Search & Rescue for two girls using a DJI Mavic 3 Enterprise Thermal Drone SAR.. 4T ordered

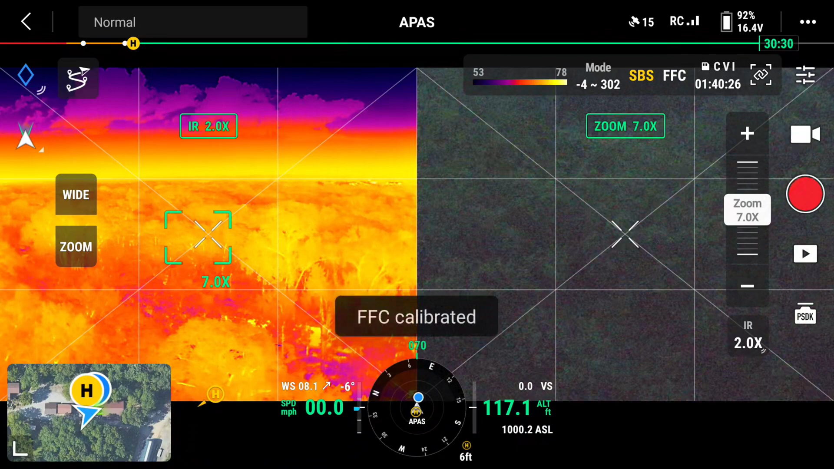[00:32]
calibrate the camera, and we're going to go to zoom lock. Okay, there we go, so now what we're doing is we're going to go, ooh, I need to check, check my, avoid, yep, good, good, everything, obstacle sensing, all right,
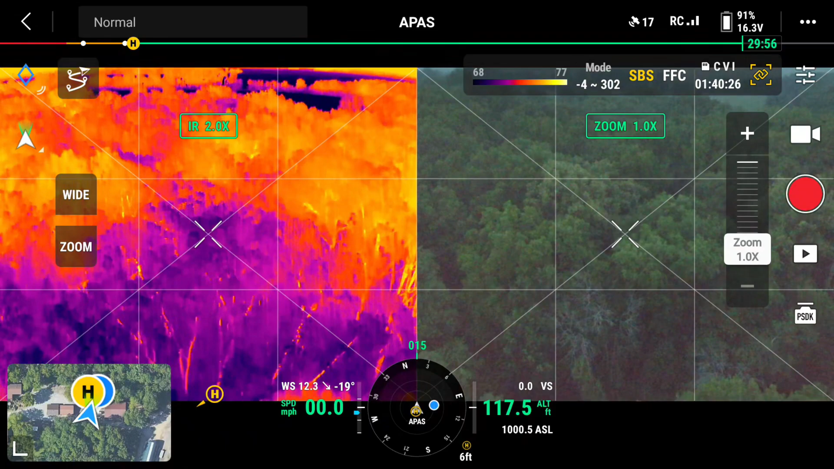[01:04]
so what we're going to do is we're going to go ahead and fly forward, see if we find some kids, see we're up 117 foot,
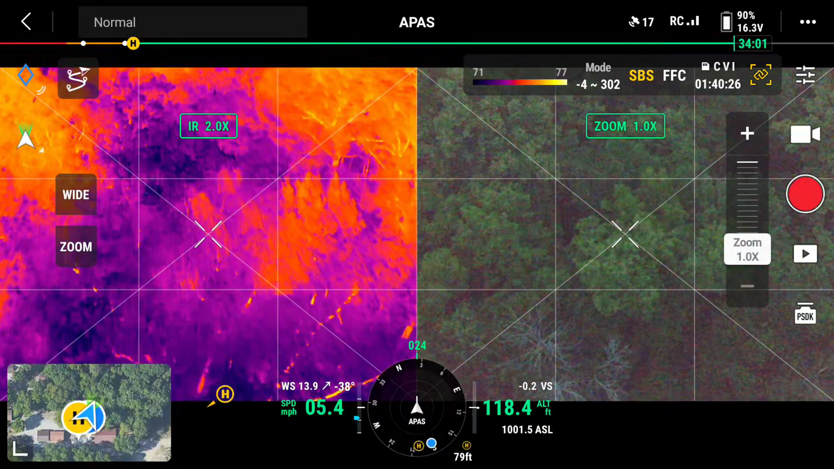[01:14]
horizontal ambient light too low, okay, I've got to shut off obstacle guidance, you're going to get these warnings, uh, off, disable, okay,
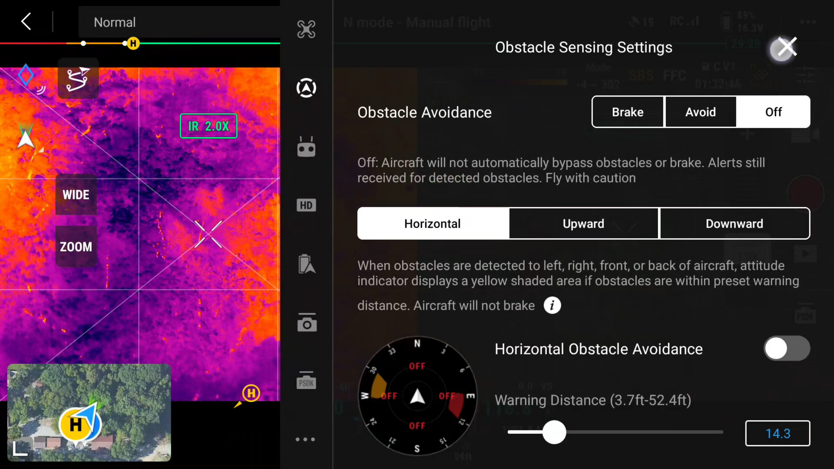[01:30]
there
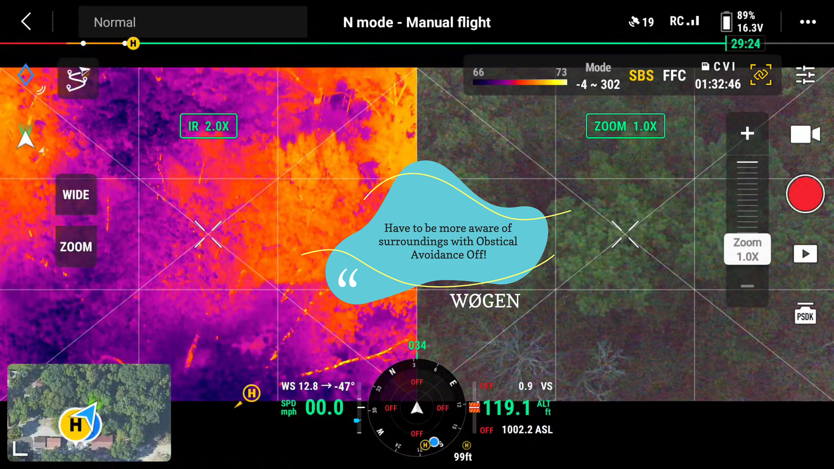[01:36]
we go, 110 foot, there would be definitely hard to see,
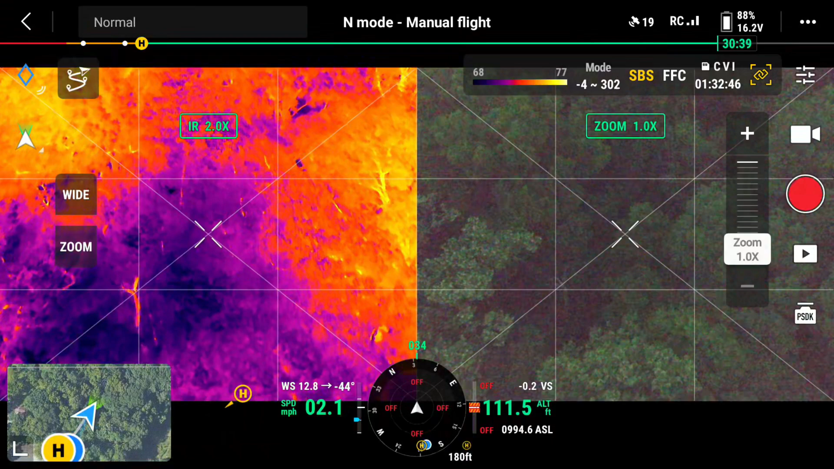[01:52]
now we could change, let me change the color palette to tint,
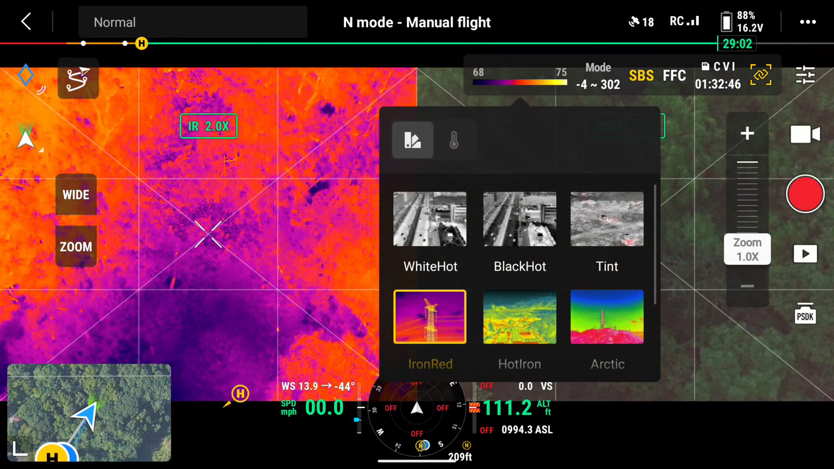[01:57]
there we go, that'd be better, wouldn't it, now we can go like this, oh, you're looking up on the side, okay, that's it.
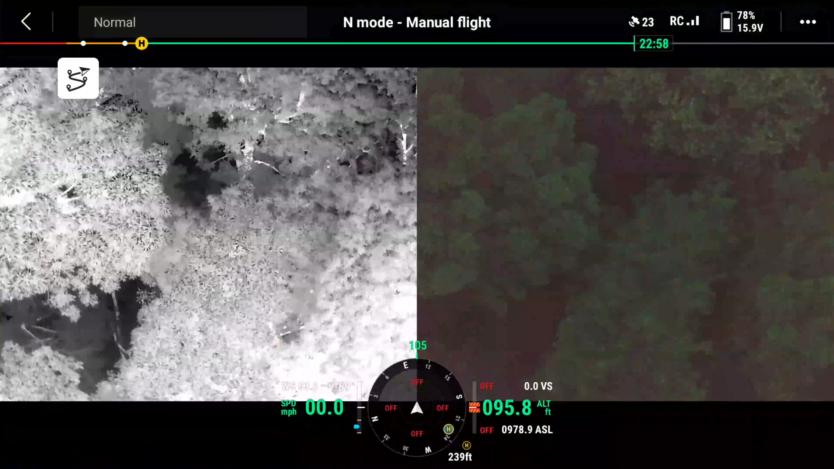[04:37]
I'm gonna just kinda, I'm gonna go ahead and rotate. Oh, what is that? Straight ahead. Right, yeah. Straight forward.
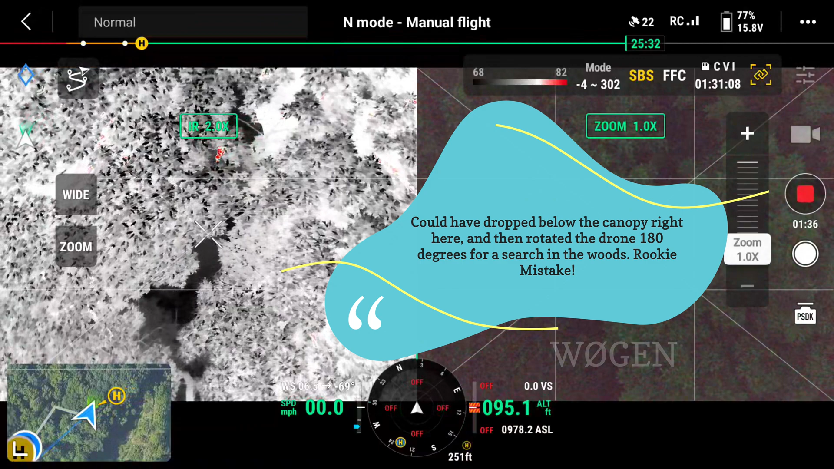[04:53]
Up there, up higher? Yep, uh, you're almost there. A little more. Zoom in a little bit. Yeah. Fly forward a little more.
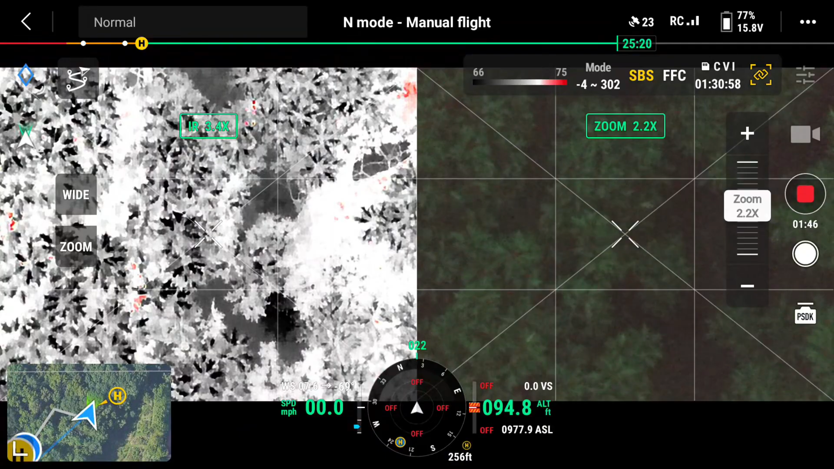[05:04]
I think that's it, cause it just kinda disappeared underneath. Oh, there they are. Yeah. Oop. Ha ha ha ha. Back up a little bit so you can get the spotlight in there. Oop. There you go.
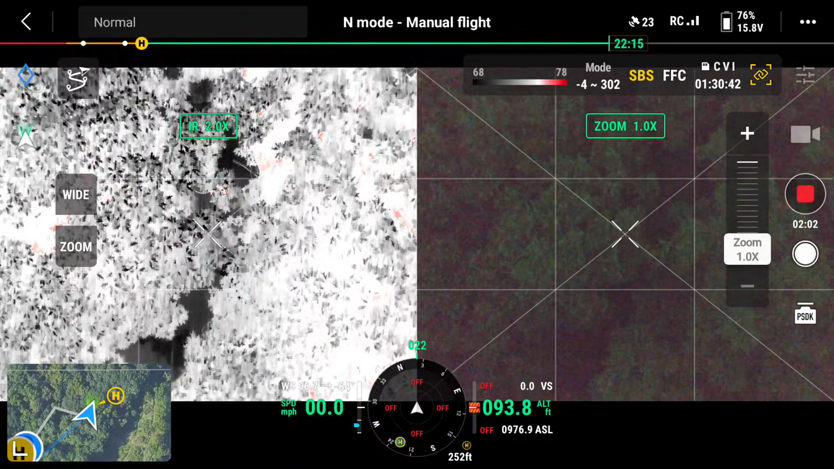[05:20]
Put them in the center and spotlight on it. You can go. Aaaaah! Ah. Ha ha ha ha! We're way back behind you now. Ha ha ha! So it's about to alright, we'll find it with thermal first. that was pretty cool that was really cool actually
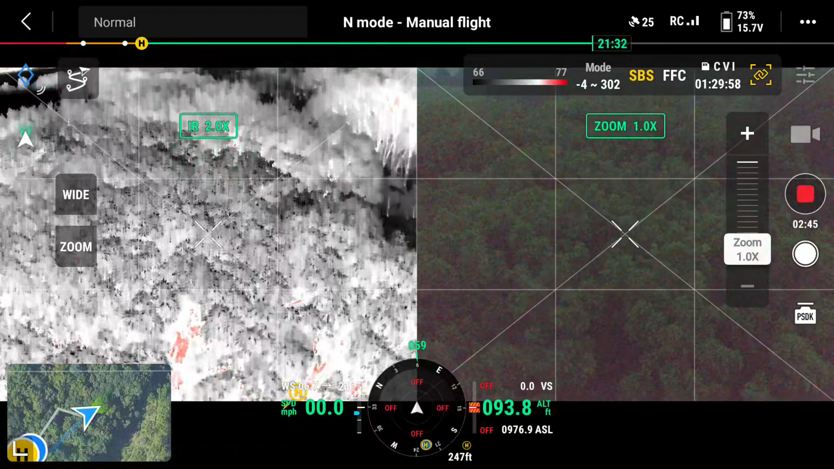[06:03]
it's kind of funny you can see the leaf but the canopy definitely does well yes what we could do is we could look gimbal straight down find a clearing fly down below the canopy
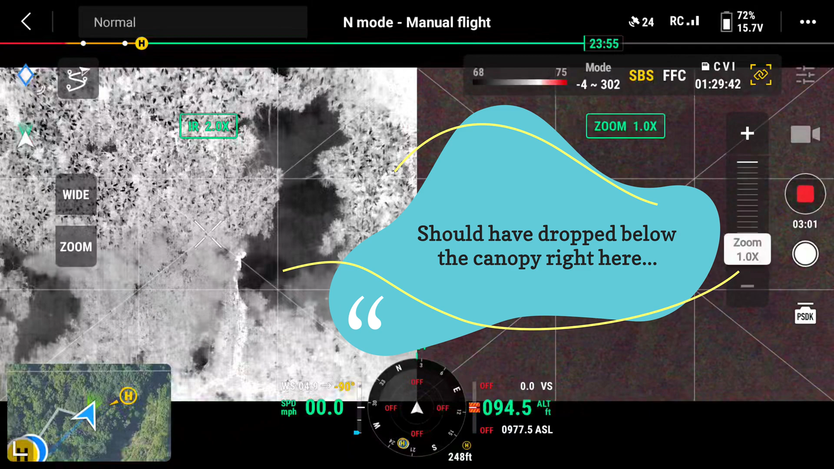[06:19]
and we can so what we'll do is we'll look and see
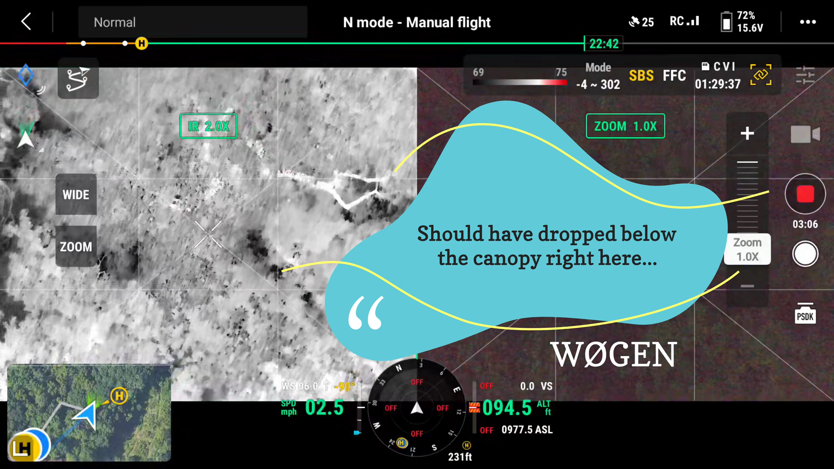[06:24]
there we go there's a clearing right here now got to be careful here what is that we're in that's the dead tree
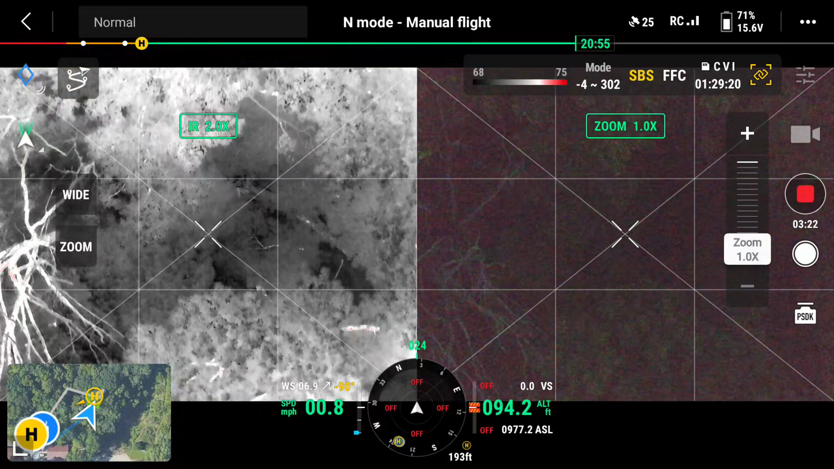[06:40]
let's back up a little more where are we at
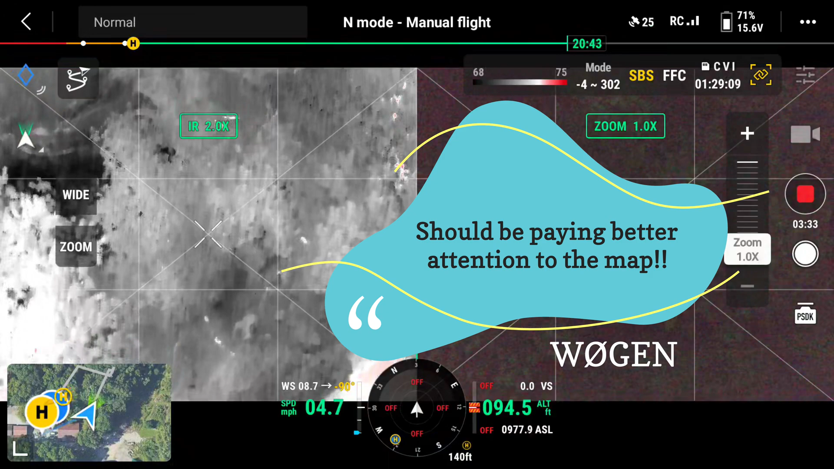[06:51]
no idea oh here we go
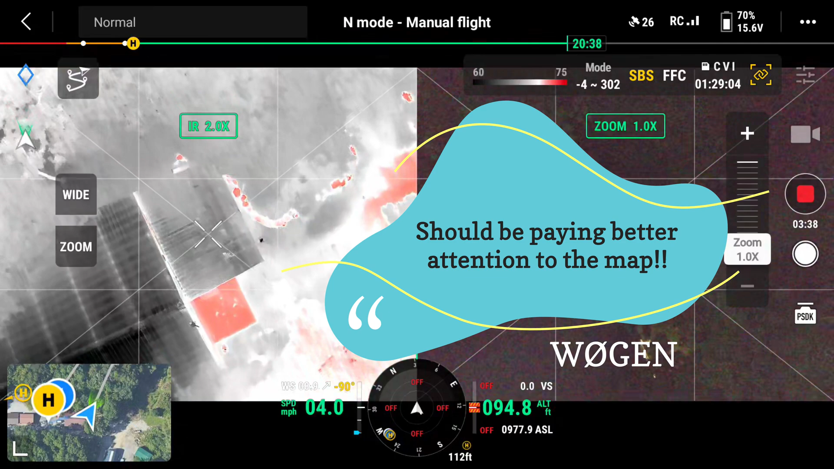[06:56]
now you're over the shop okay all right good now we got so this is the so I'm looking for the clearing oh we're we need to be up here yeah I need to go up this way
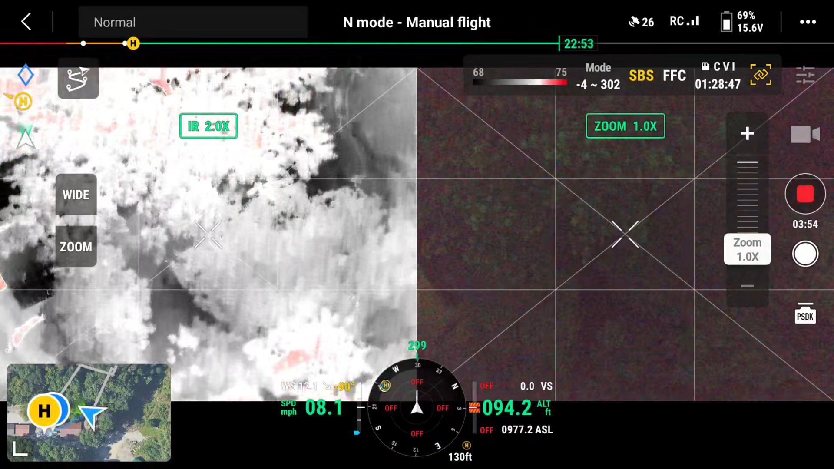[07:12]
right here is the clearing right there we know we could drop here okay so let's drop down